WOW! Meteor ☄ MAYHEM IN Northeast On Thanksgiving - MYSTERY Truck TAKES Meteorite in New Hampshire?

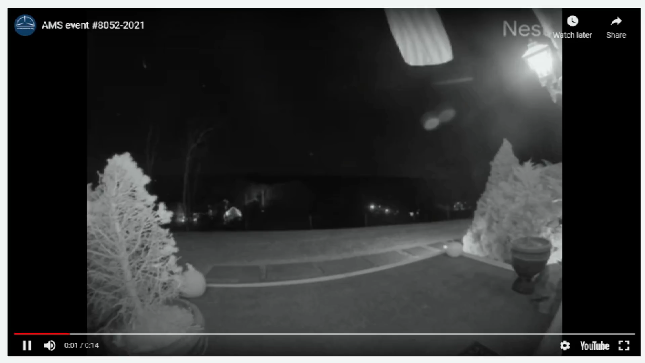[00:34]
here that we can play this one right here is credit to kevin graff you can see the meteor coming down right there i'll go ahead and play it again and some people were saying that this was traveling with a second one next to it the blurring the bright light may be bleeding that other piece out but great video right there credit to jeffrey borak for this video here we could see a little more of the tail i'll zoom in here for you guys
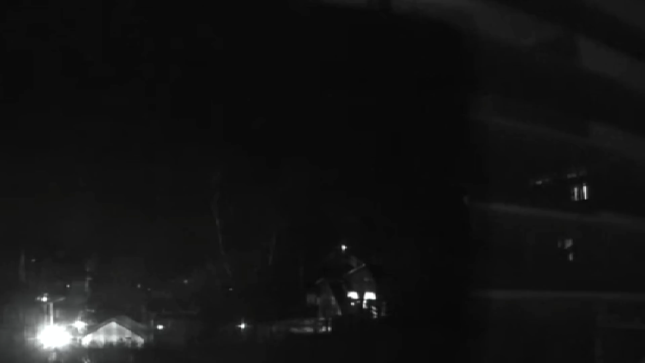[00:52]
we can see the utc time down here 20 hours and 4 minutes very very nice sighting there